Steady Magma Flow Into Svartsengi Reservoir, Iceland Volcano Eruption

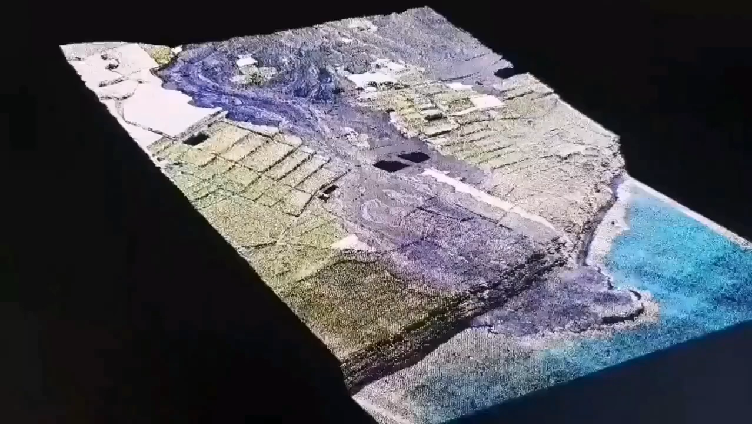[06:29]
This is a 3D model we have created and it shows the lava flow. Where it ended I want to see.